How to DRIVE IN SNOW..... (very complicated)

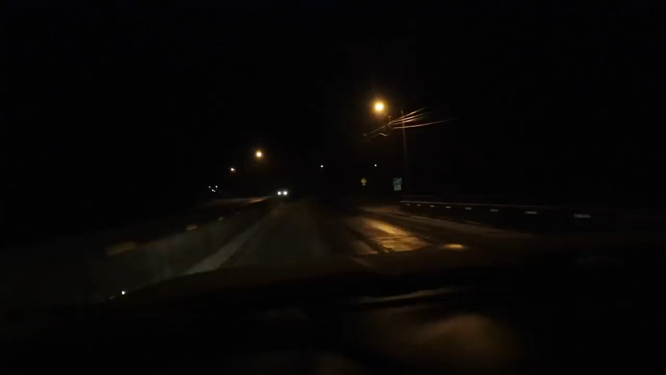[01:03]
As you guys can see, I'm in the passing lane, so I'm just going to stay here because there's no need for me to get over. And normally, which hasn't happened yet, but there's snow in the middle of the road, like in between lanes. And when people tend to change lanes, they seem to either go watch
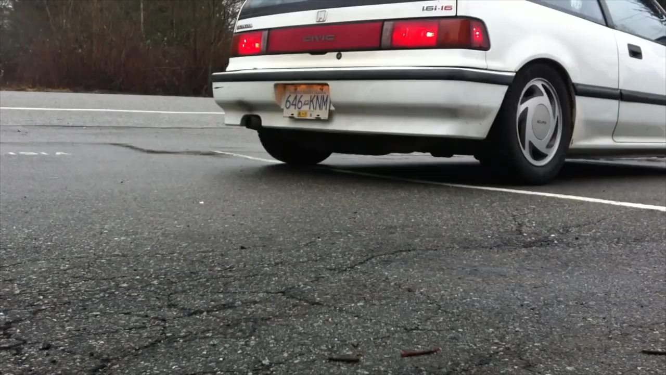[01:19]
or just lose all sense and skill of driving.
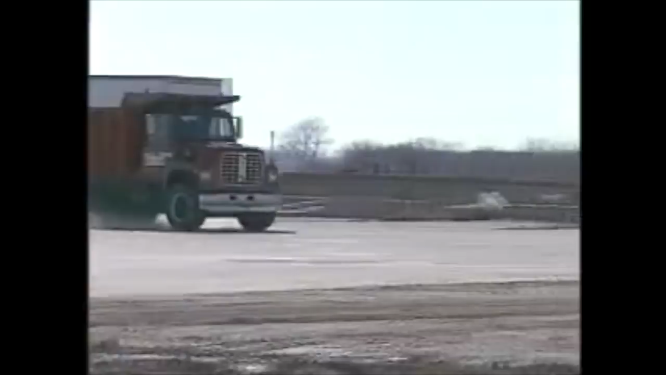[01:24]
So if you just stay in your lane, you're good to go. You ain't got nothing to worry about.
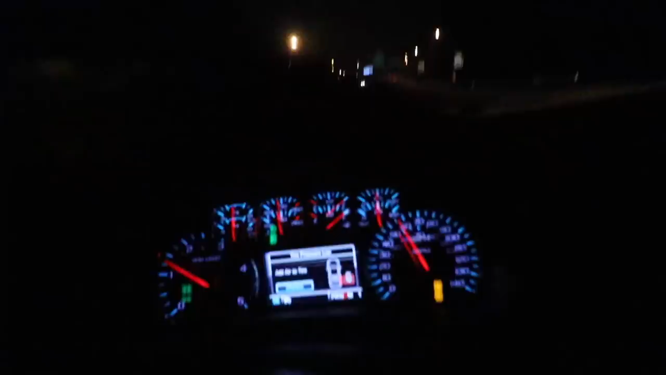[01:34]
The other thing is, which if you point down here, you can't see my feet because it's 6.30 in the morning. You drive with your big toe.